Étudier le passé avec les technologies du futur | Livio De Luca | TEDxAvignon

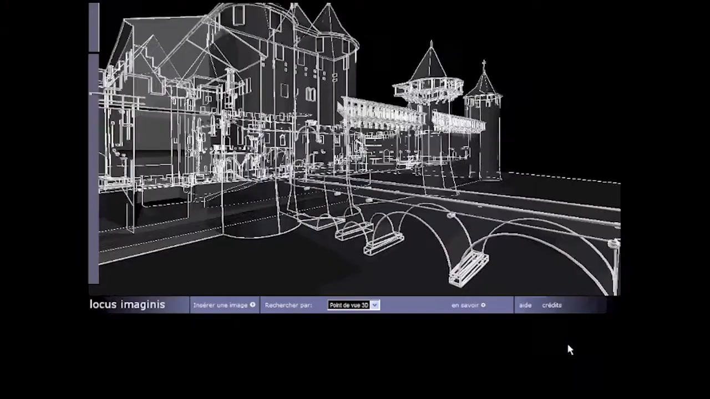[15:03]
En cumulant des centaines, des milliers, des millions de photographies de façon participative,
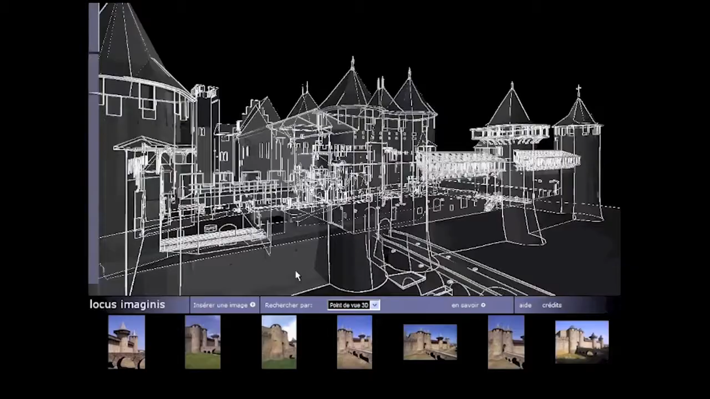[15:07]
c'est comme si nous construisons une sorte d'épiderme numérique autour de ces objets.